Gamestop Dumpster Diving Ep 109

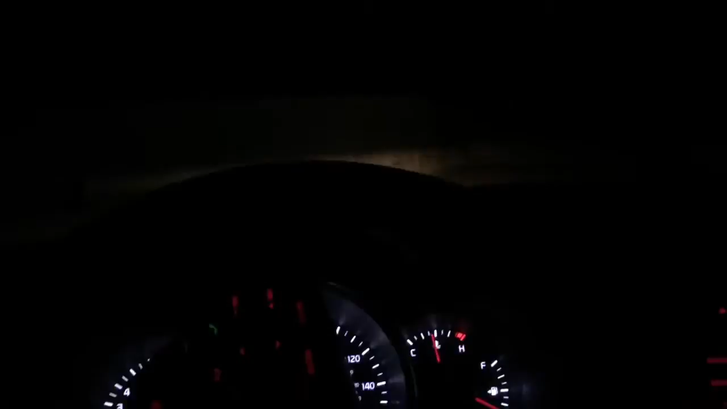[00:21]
pretty good score the other night people got those destiny pins oh snap almost ran over a cat looks
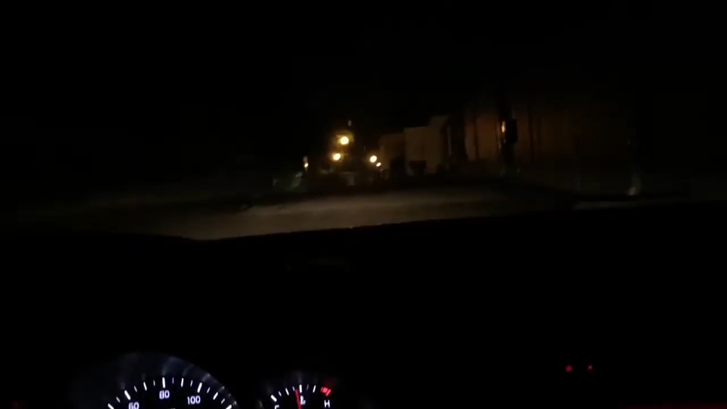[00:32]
like the trash has been dumped tonight let's see what we find okay let's see look at the back door